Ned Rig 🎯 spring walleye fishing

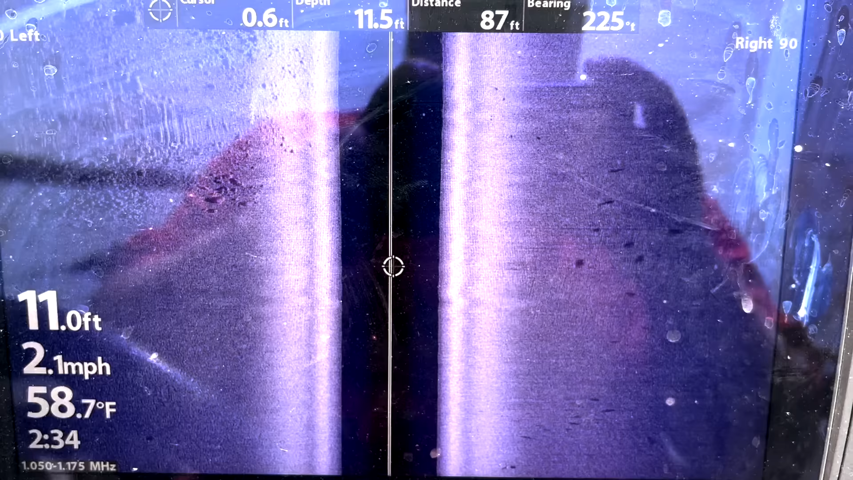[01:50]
On screen: water 58.7°F, speed 2.1 mph
We're fishing the edge of just a big kind of sand flat and these fish are cruising in like 12, 13 feet kind of on the edge.
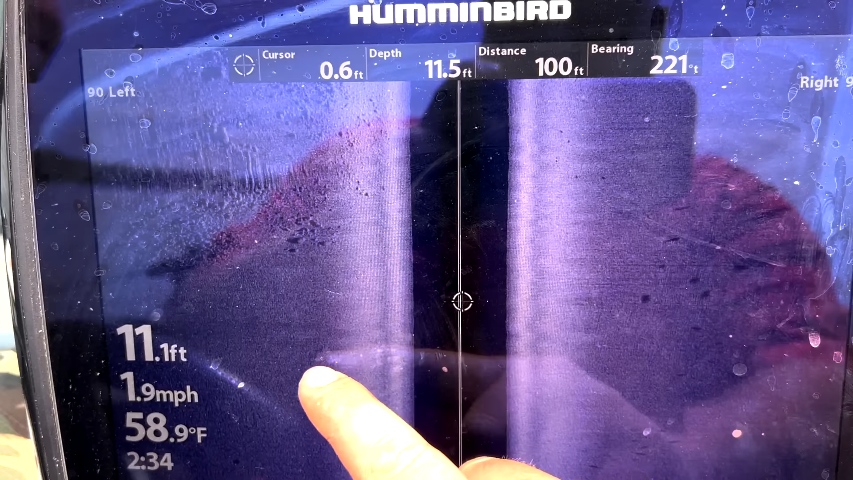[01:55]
On screen: water 58.9°F, speed 1.9 mph
Yeah, these aren't really schooled up. They're just kind of pods of two fish or four fish and they're moving fast.
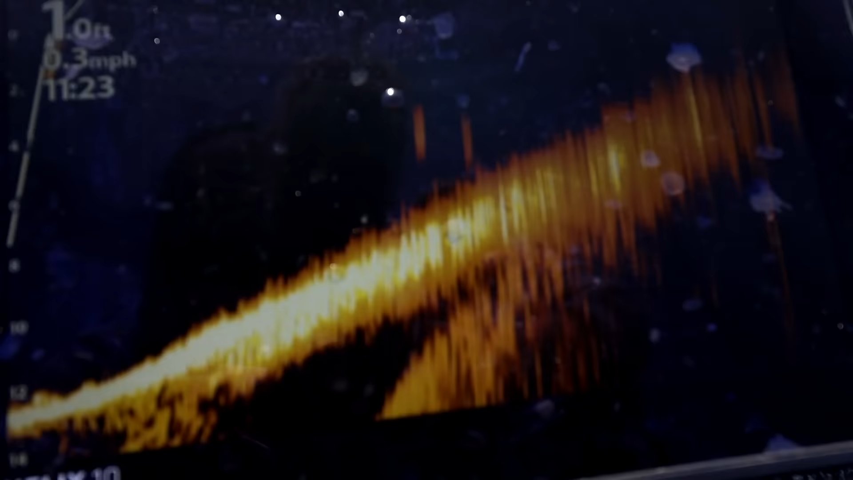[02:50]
Got two of them 40 feet in front of the boat.
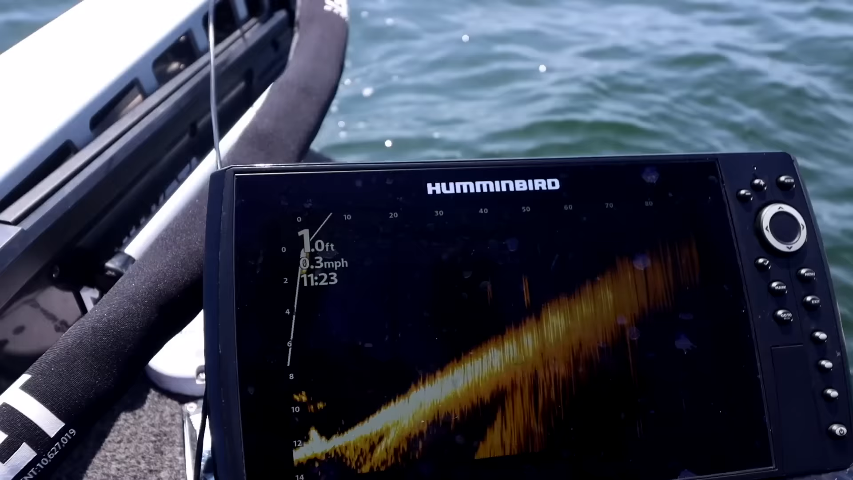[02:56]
On screen: speed 0.3 mph
That one looks like he's getting kind of chasey.